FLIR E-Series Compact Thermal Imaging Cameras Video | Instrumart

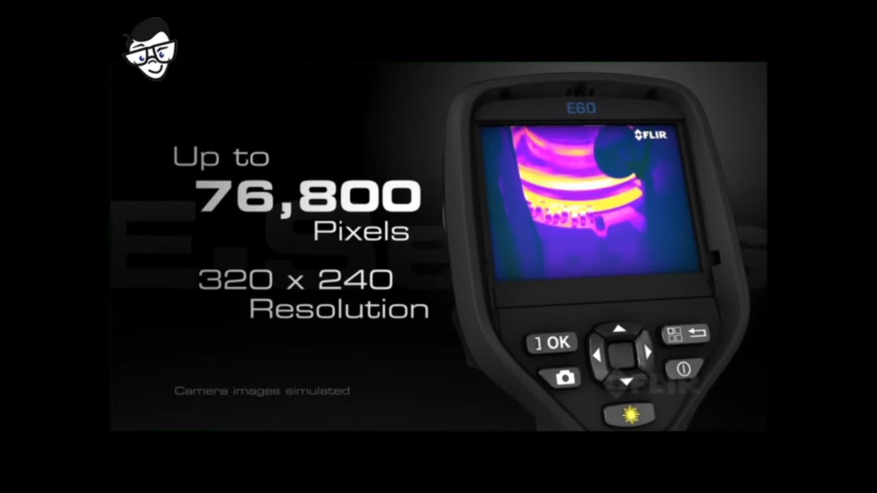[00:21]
a 3 megapixel visible light camera with LED lamp,
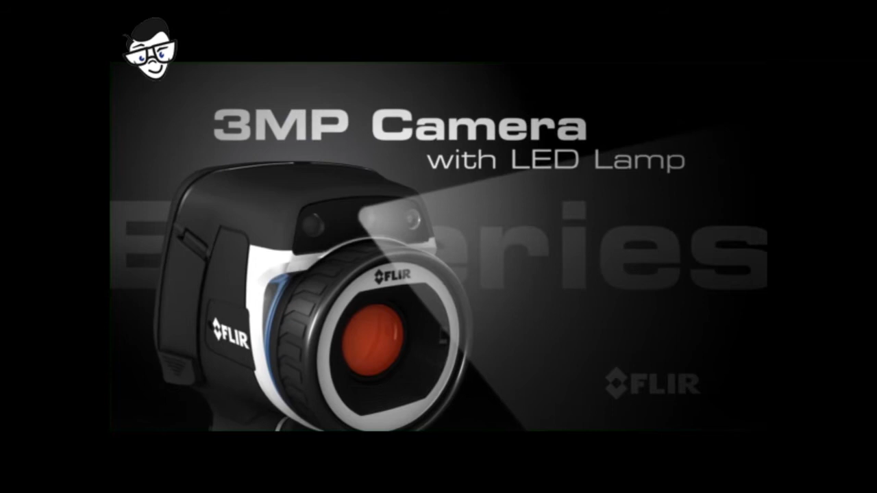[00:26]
laser pointer, and a new bright touchscreen with an intuitive
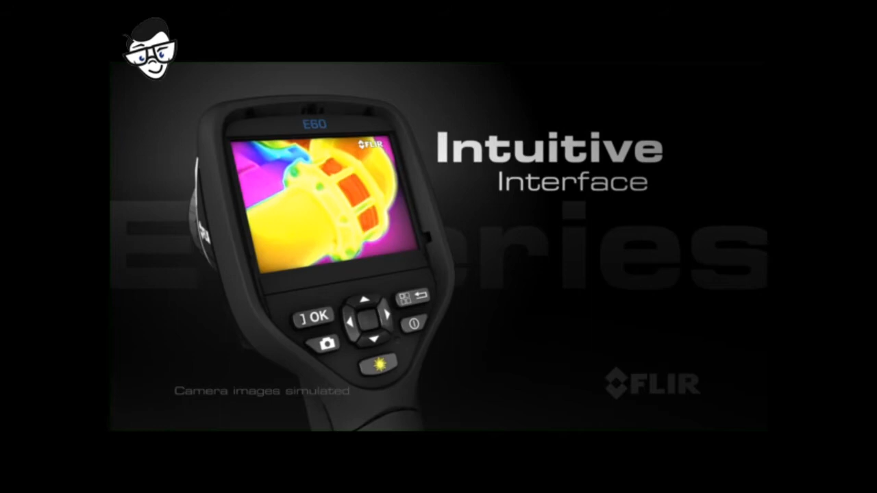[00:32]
interface that makes full use of the large 3.5-inch display.
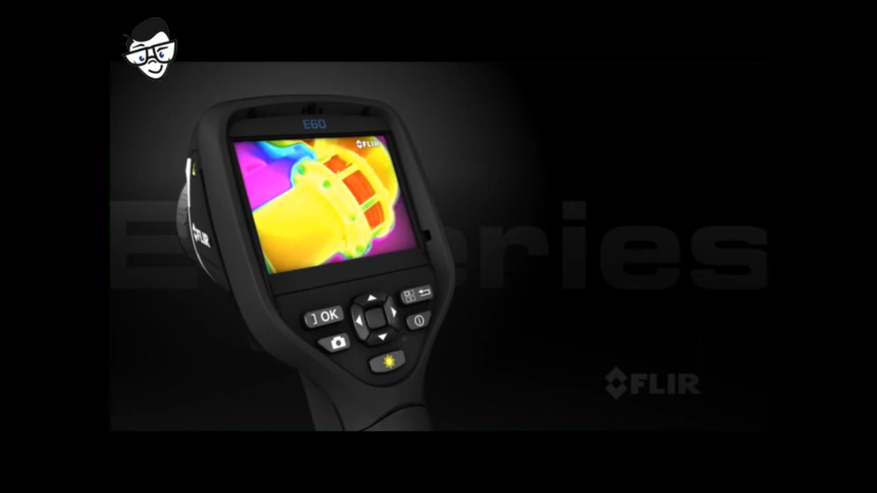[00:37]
Add up to three movable spots and three box areas for detailed temperature measurements.
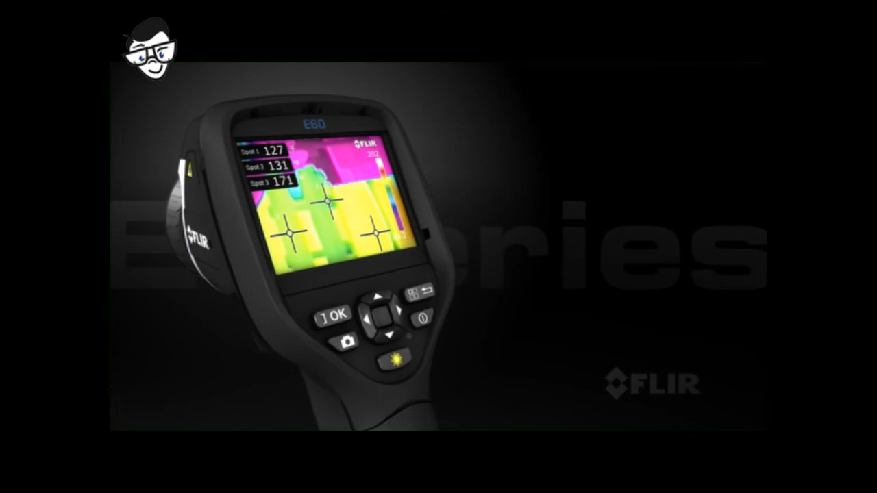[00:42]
Choose from six color palettes, and take advantage of thermal fusion
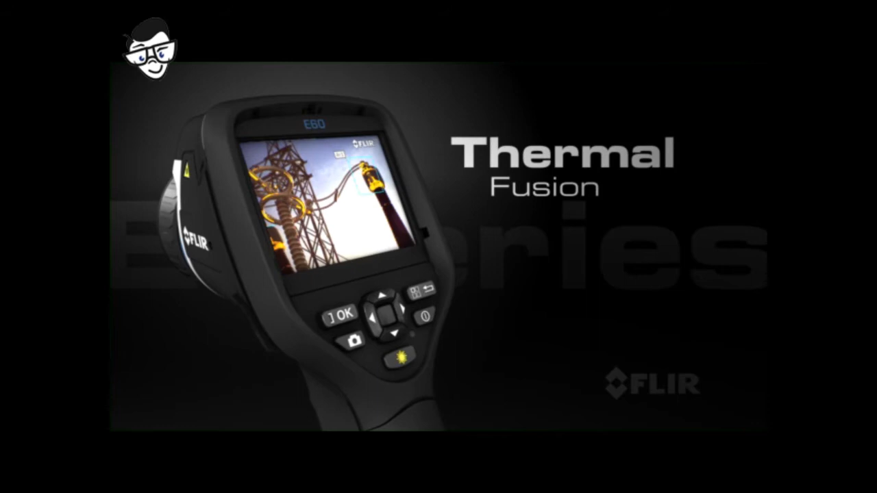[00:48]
and picture-in-picture for easier target identification.